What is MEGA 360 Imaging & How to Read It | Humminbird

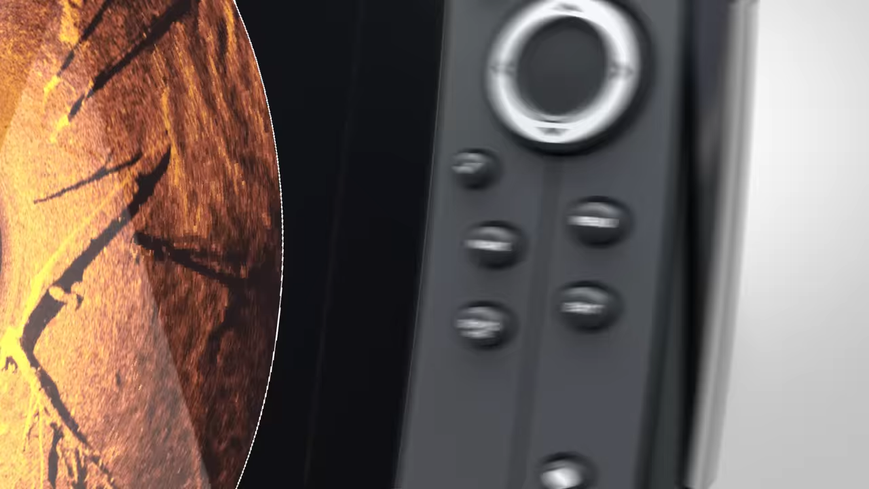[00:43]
See a target? Mark a waypoint directly on your Mega 360 Imaging
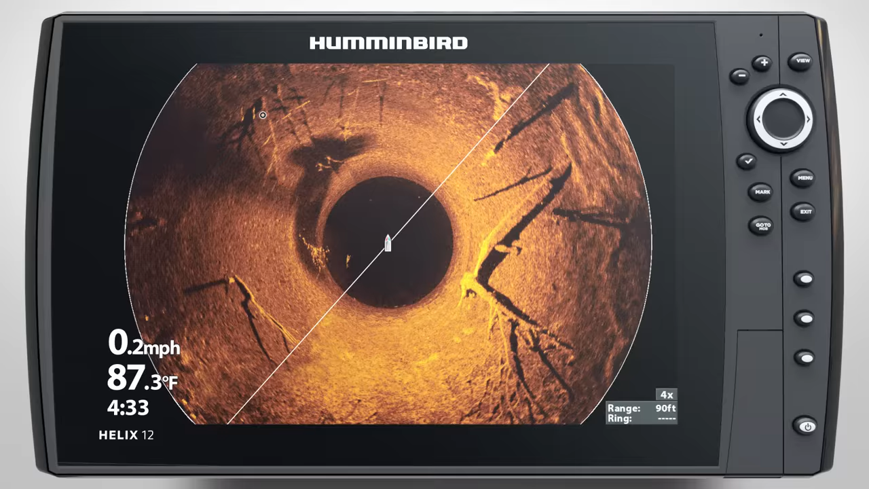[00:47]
On screen: water 87.3°F, speed 0.2 mph
screen and let range rings show you the distance from your boat to the target. Then, position your boat and cast exactly where the fish are.
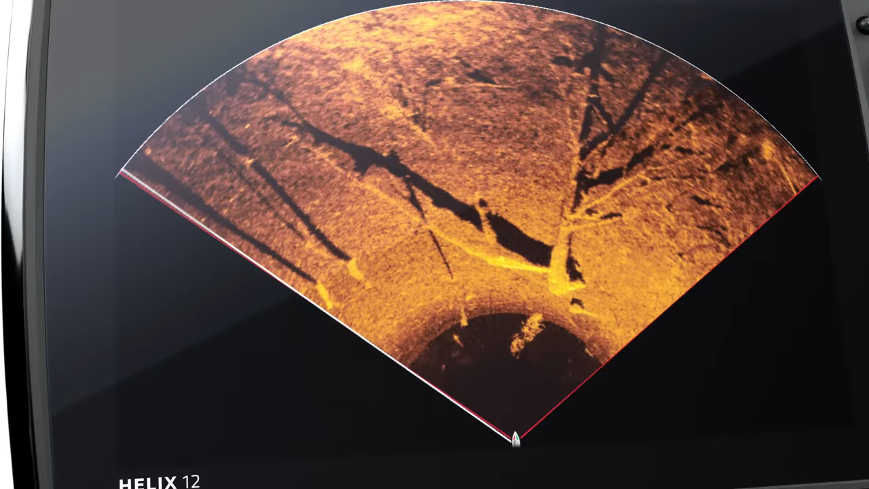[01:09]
Use preset view options, like in front of your boat, to find and cast to productive spots without spooking fish.
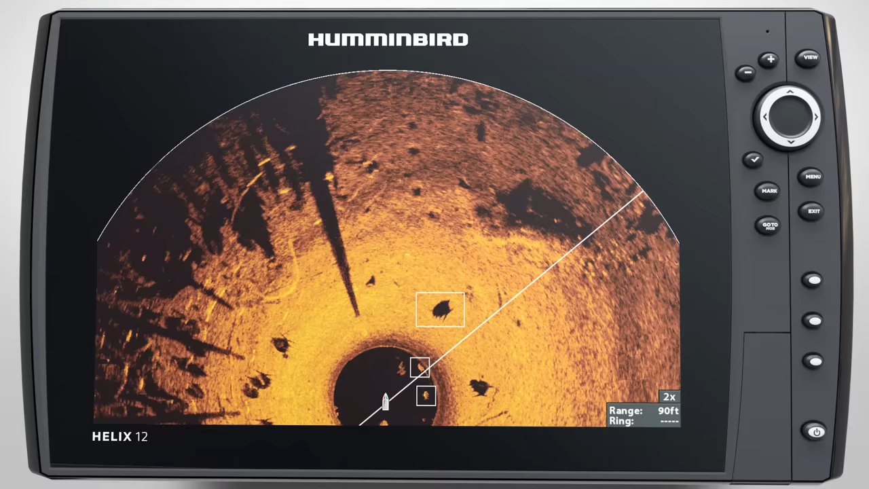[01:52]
Bait fish will show up as a tight cluster of returns, while game fish will appear as bright, solid marks, often associated with the sonar shadow on the bottom.
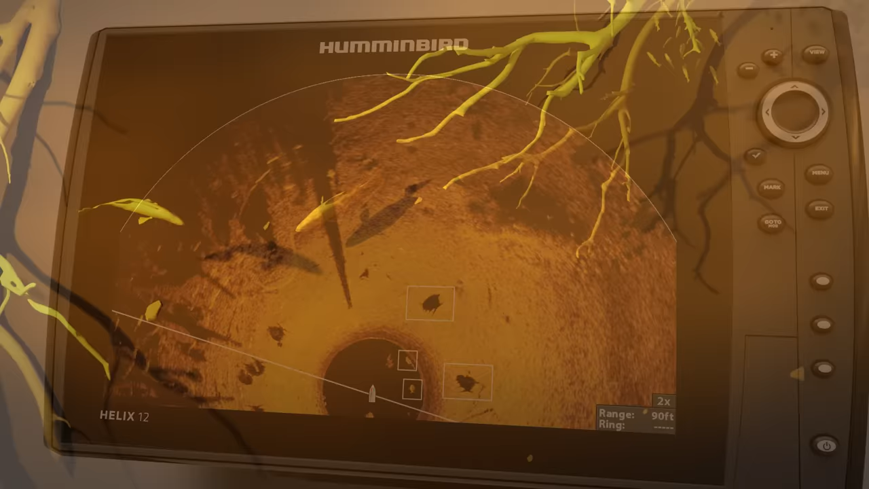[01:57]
The distance between the mark and the shadow will tell you how far the fish is from the bottom, so you can cast accordingly.